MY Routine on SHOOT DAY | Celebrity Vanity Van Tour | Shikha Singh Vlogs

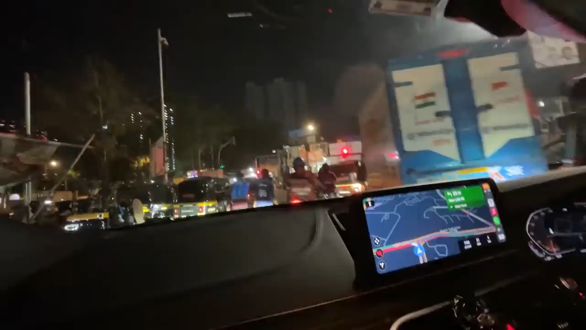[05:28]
बम्पर टू बम्पर ट्रैफिक है. बाबा रे बाबा जोमैटो भैया हो गया हमारा ग्रीन हो गया.